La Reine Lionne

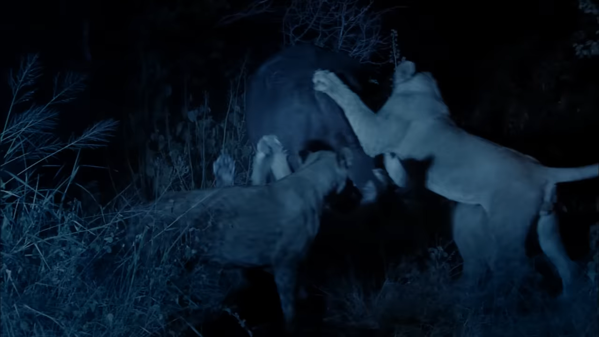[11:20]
Prudentes elles aussi, ses compagnes attendent que le buffle s'effondre pour venir la seconder.
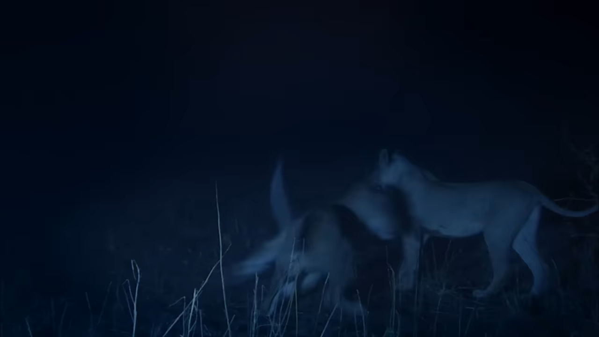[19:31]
Les lionceaux doivent s'éloigner au plus vite s'ils ne veulent pas se faire encorner. Mais d'un autre côté, c'est une aubaine. Maïba pourrait prélever dans ce troupeau un copieux repas.
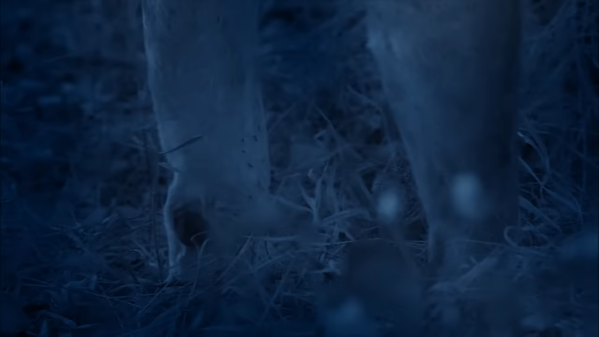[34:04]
En pleine course, Maïba s'est empalée dessus. Deux plaies béantes lui entaillent le ventre.